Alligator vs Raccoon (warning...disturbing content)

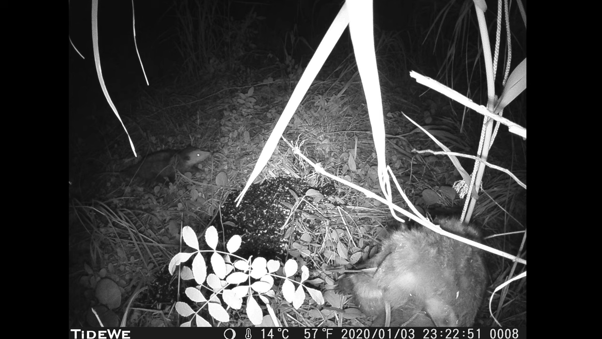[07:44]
our possum is people like to spell it and he is coming in for the 50 pounds of sunflower seeds that I put like a mystery basket there just because I didn't want anybody to feel left out on the devil island I was sitting there I'm like you know what maybe they want nuts maybe they want meat maybe they want the dog food maybe they want the roadkill so let's go ahead and click on forward let's see what we can find oh I think he's in the gag zone and oh big American alligator
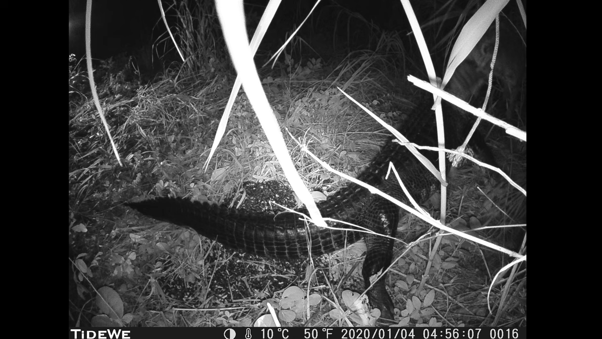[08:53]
at her oh look at her legs look like a beautiful briefcase I think there's two different gators that came in there I'm not positive but keep looking at these pictures tell me what you think if
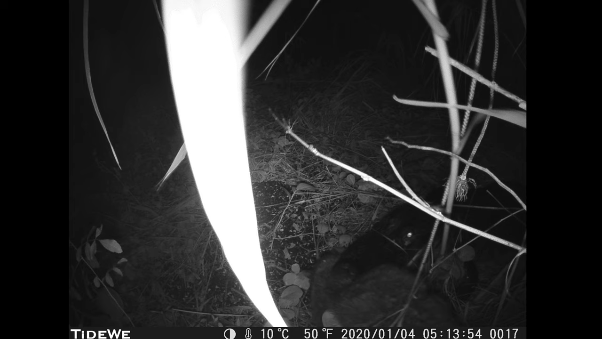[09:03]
the same gator I think there's one that's short and fat and I think there's one that's long and skinny but we're going to keep on moving forward boom there's the other see I think that that gator right there on the left is a different gator see how fat it is and its face is kind of like pointed in like a arrow that gator if we've been trying to find it and track it we have not seen it it's been like this mystery phantom gator
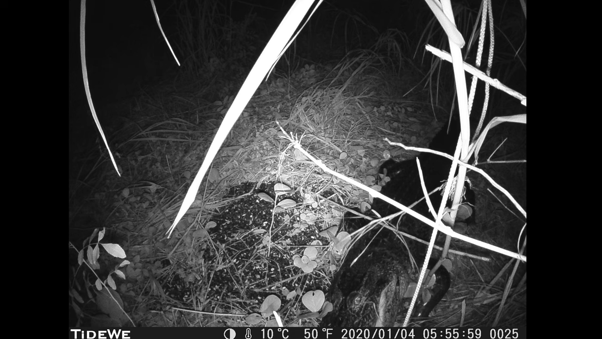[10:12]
that one looks skinnier there's no way I think that one's just sniffing looking for leftovers and you can see the bushes to the left have already been matted down I think this gator just came out of the right hand side and right off the edge there it drops down at least 30 40 feet where these things could ambush anybody but this is oh look at that yeah I really intended to get the coyotes but the gators came up on this trail and I mean we'll take it it's pretty cool to see that but it's not what we intended look at this thing's mouth if that were your thigh or your buttocks area you would be one sore puppy oh and look at this one this one came straight out of the water straight in I
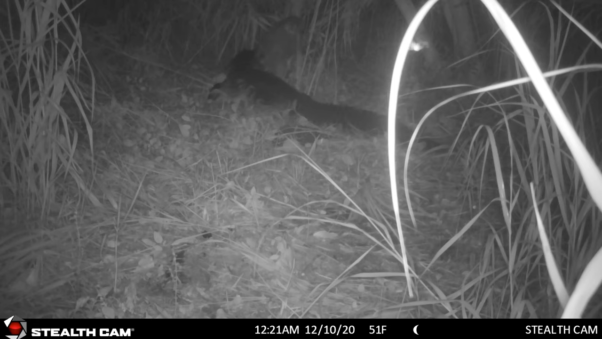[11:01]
right off the bat oh tell them large marge sent you she is eating the road kill yes now if you can see on the right we've got another camera there with a little flash we set up three cameras two out of three worked we thought we had coyotes coming here but that's no coyote how cool is that look how big that thing's head is now when i picked it up i could tell where it looked like you took a pontoon boat and rammed it through the bushes where this thing came in i was